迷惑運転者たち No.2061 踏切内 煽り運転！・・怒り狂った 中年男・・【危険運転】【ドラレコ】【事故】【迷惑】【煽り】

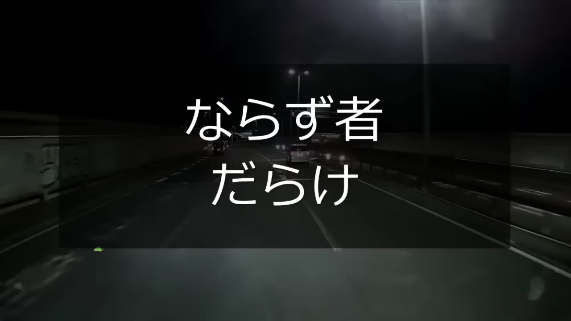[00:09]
わざわざこんな資金で入ってくんだろうな。おいおいおい、こいつ無糖化じゃんかよ、ね、営業ナンバーでよ。バカだろあいつ、やっぱ逃げ回ってんのかおい。ライトもつけてねえのに気づかねえようなやつ、ほんと頭悪いよな。